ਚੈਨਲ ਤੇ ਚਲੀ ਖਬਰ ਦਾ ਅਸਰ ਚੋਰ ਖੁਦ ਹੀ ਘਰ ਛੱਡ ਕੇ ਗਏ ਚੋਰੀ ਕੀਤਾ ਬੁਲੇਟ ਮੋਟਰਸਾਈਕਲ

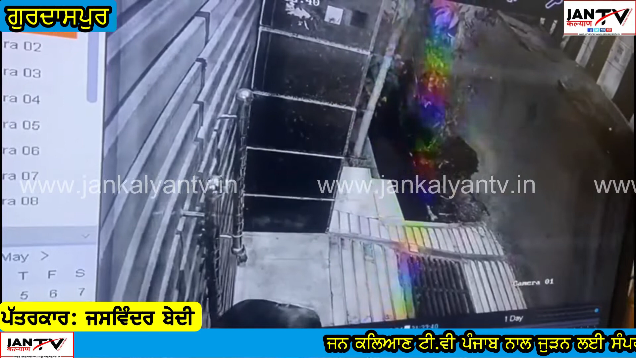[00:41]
मुक्ता नाल चलाई सी जेज़ा असर हुंदा नजर आया के बीती देर रात क्रीब 10 बजे चोरी की दे बोल्ट मोटरसेंकल नों खोद आप कोठी दे गेट खड़क